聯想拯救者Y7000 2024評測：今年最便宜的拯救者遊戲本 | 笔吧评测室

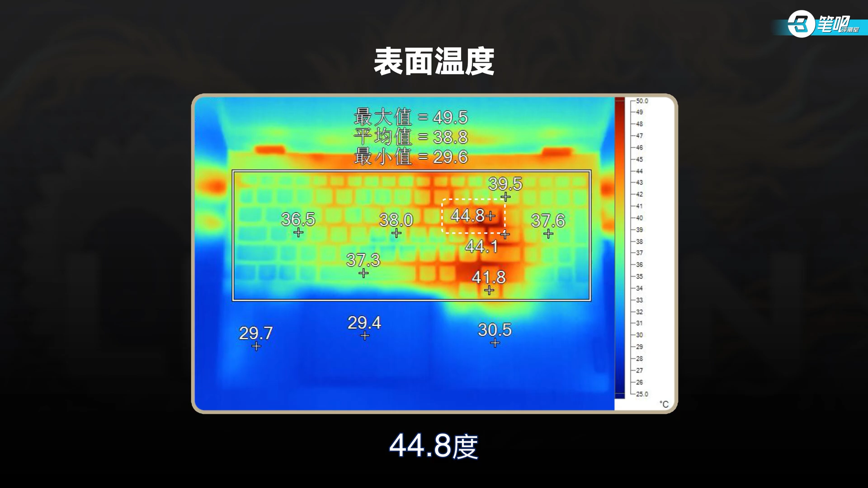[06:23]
On screen: scale top 50.0°C, scale bottom 25.0°C
8度WASD和左侧长右区域温度不高噪音方面在超能模式下烤机噪音为59.